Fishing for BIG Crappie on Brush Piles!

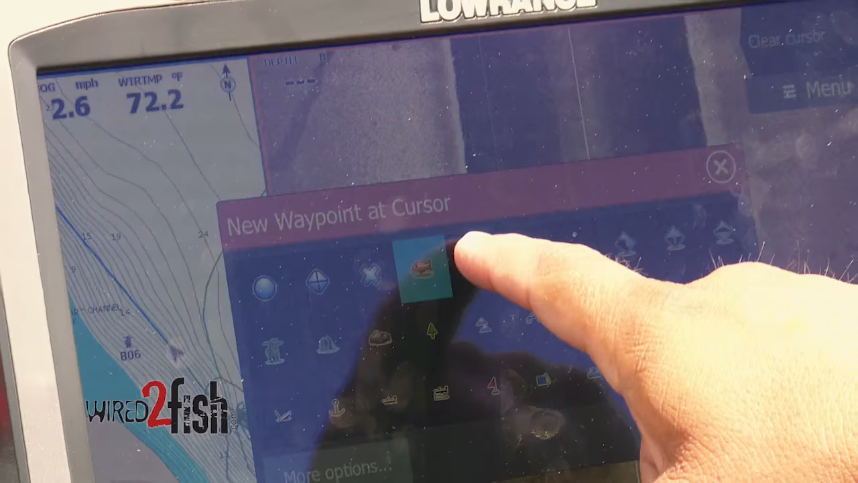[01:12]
On screen: water 72.2°F, speed 2.6 mph
get on the troll motor ease back up there
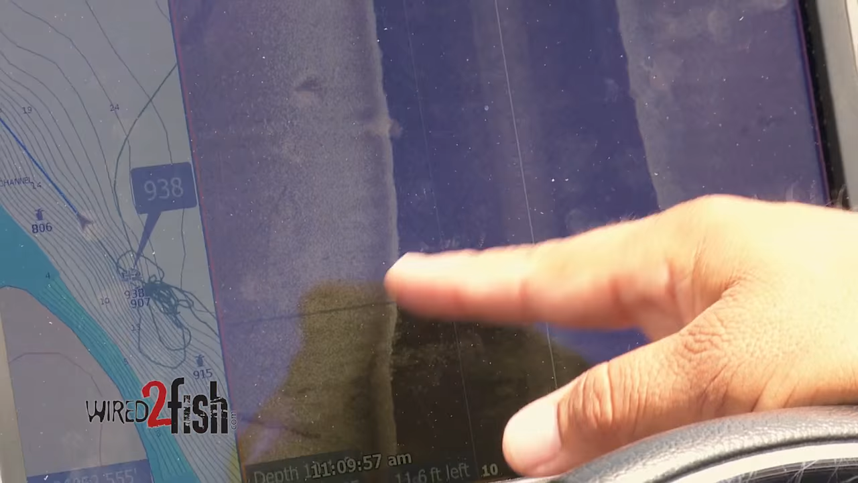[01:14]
make sure i see the brush pile for sure on my electronics in the front
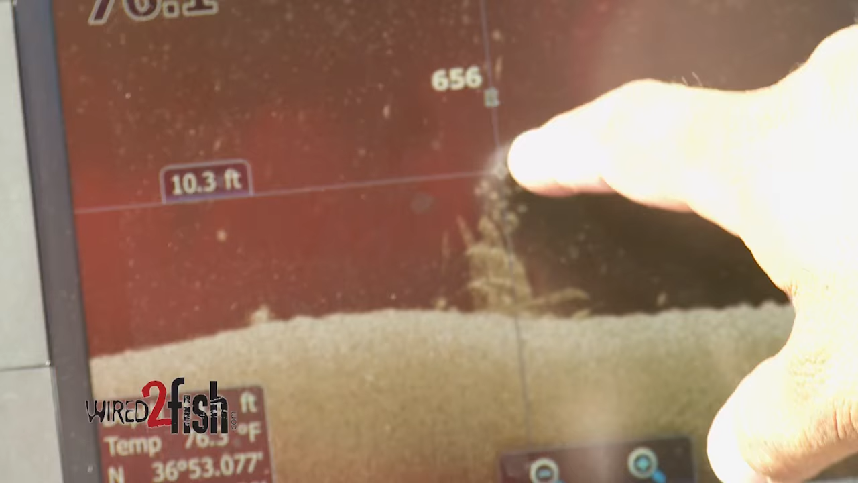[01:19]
you know that i
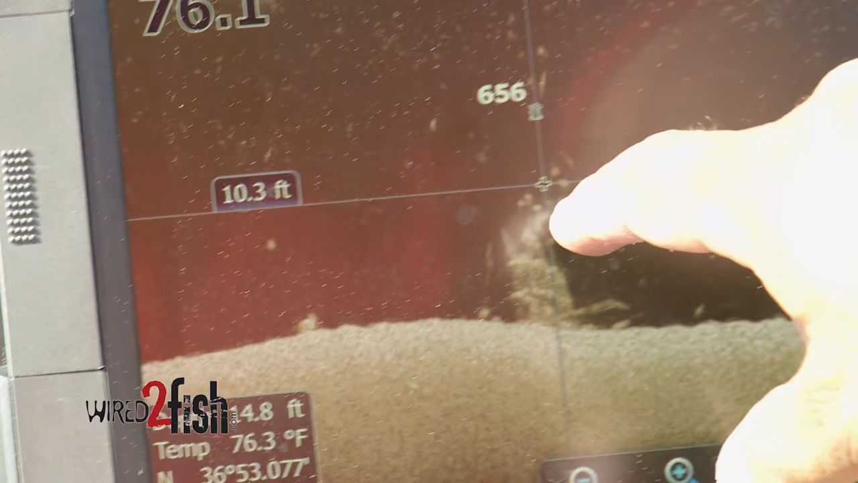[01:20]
mean there's a lot of variances when you throw a buoy it might take it five eight seconds to get to the bottom well it might drift 10 yards you know 10
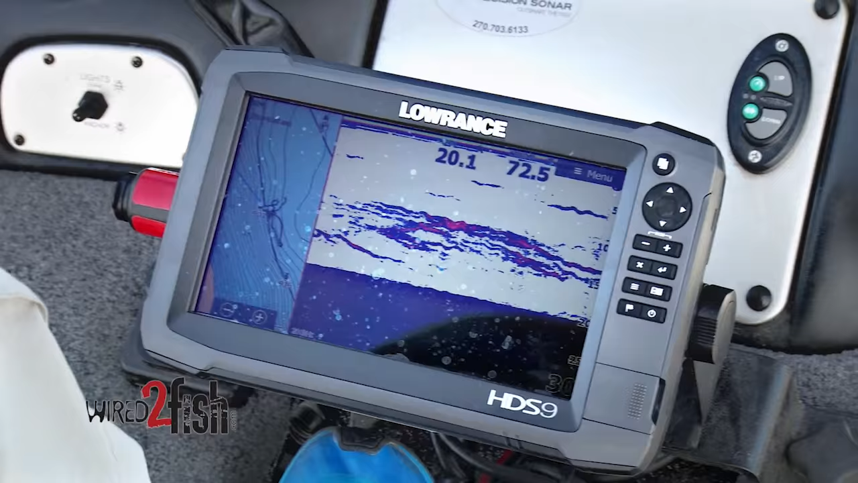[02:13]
i'm using the new high chirp from lawrence so it gives me real good you can see individual crappie down there and these fish are actually off to the side of the pile the other thing is the crappie don't sit still that they'll move around i just use the buoy kind of as a reference to stay on the fish
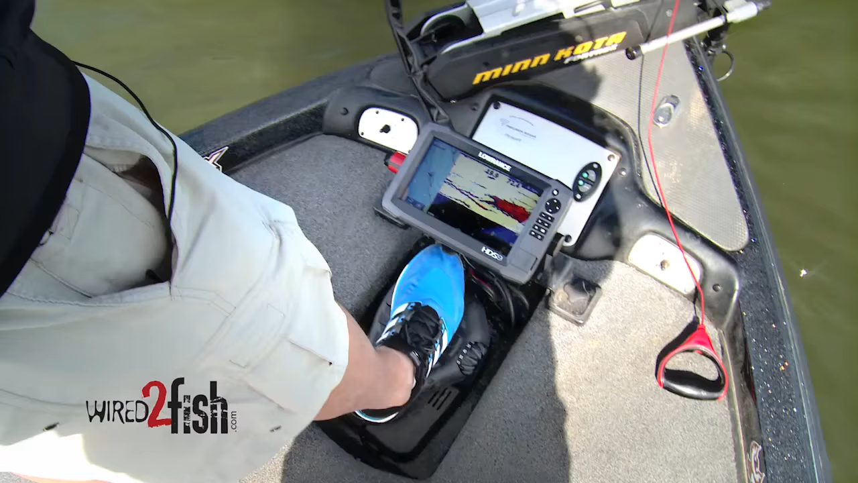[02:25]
and i'll watch for them on my electronics so yeah the the big key for me on this is
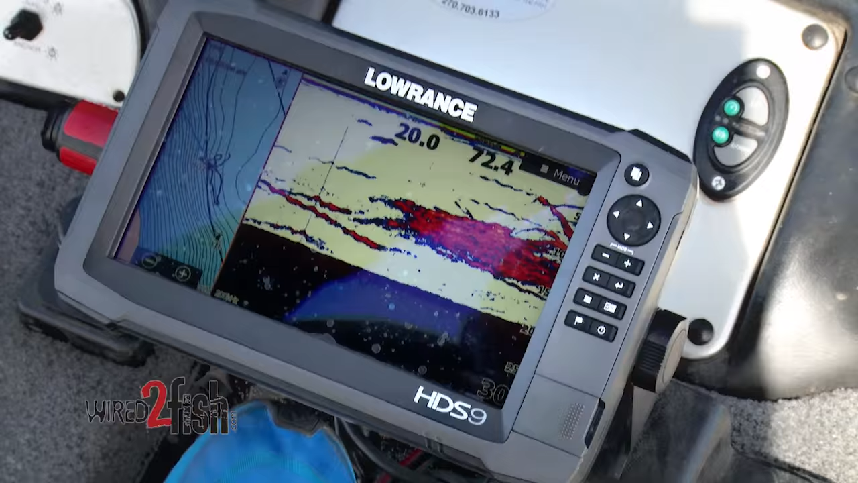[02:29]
is the electronics obviously i mean i run two gen 3 units i've got a nine in
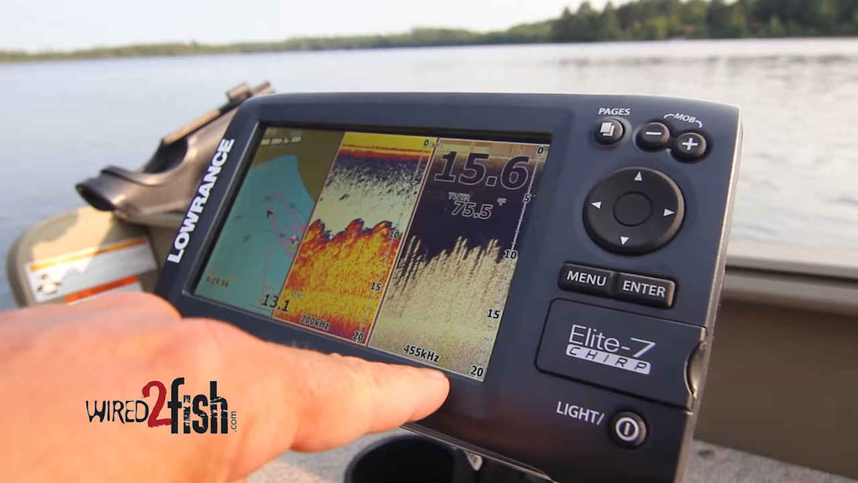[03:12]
built into some of the you know the more affordable units the the elite series from lawrence you know for instance or the helix line from hummingbird so once i find them with side imaging then i'll get on
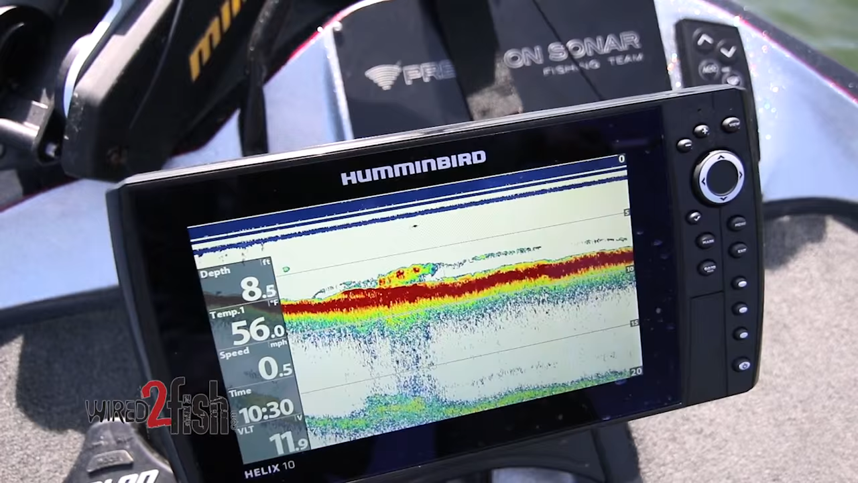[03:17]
On screen: depth 8.5 ft, water 56.0°F, speed 0.5 mph
top of them and i mean
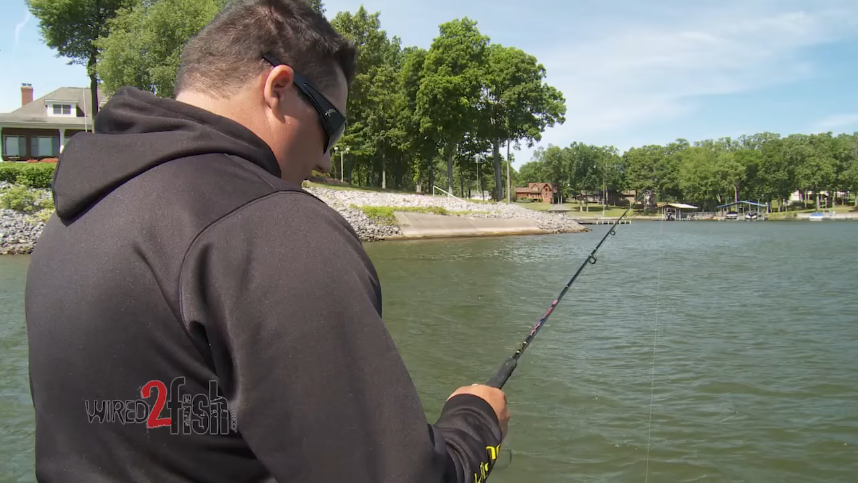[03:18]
down imaging has really changed the way i fish these brush piles because
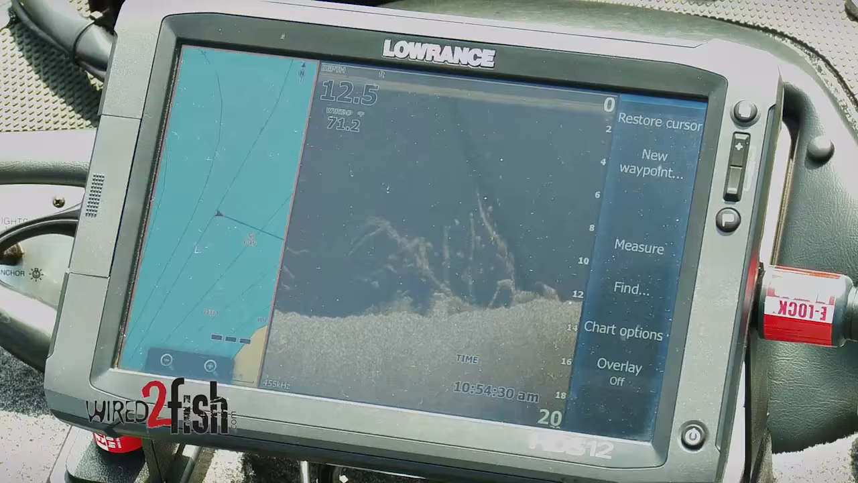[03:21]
you can literally look
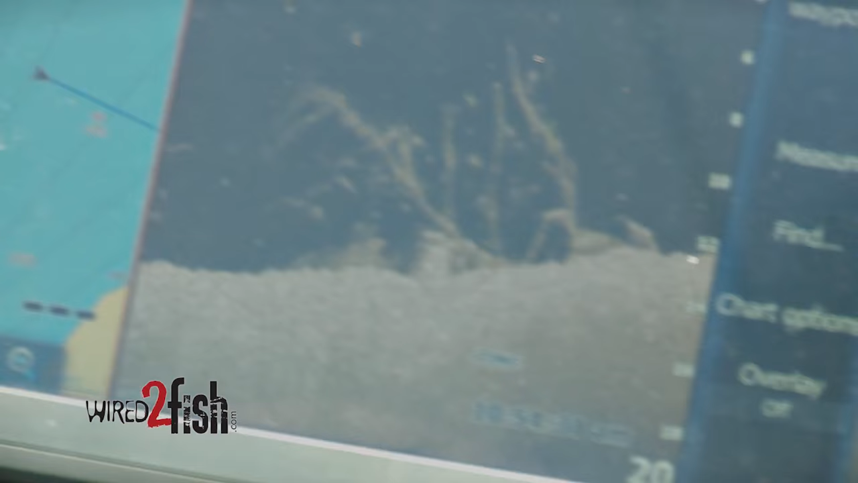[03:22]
at a pile and say okay i see 10 crappie in that pile there you know and stop and
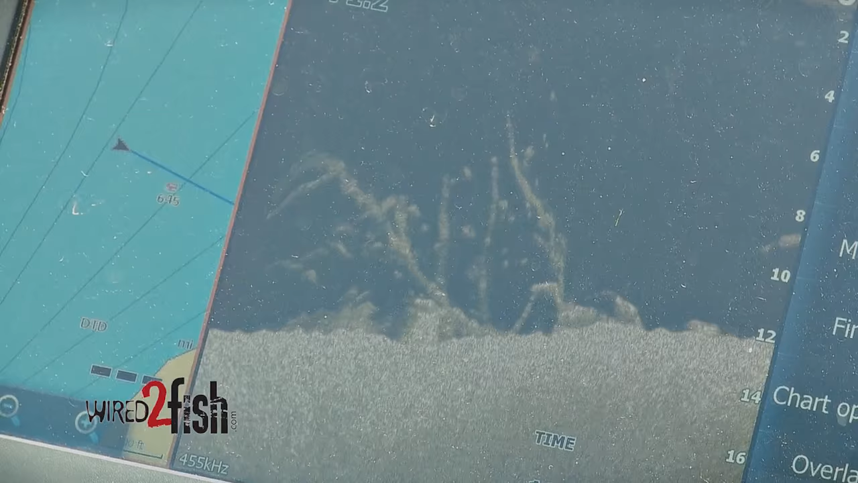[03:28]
know you know you're not going to catch all 10 of them but you know when that there's 10 there for sure you know you're not wasting your time you might catch two or three and then it's on to the next pile